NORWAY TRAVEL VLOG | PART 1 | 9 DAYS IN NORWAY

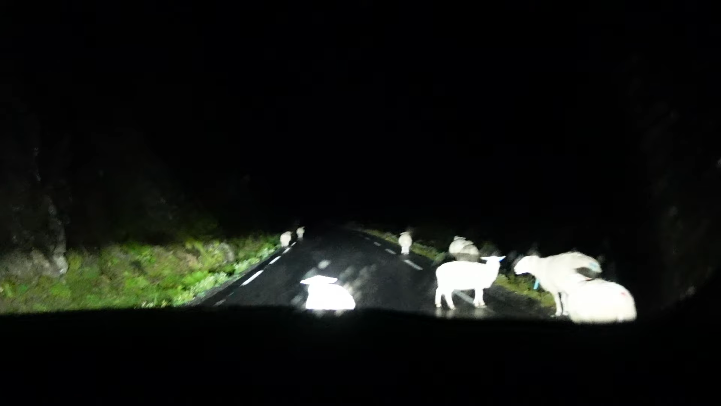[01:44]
and they practically own these roads as you can see in this clip it took it on sweet time thank you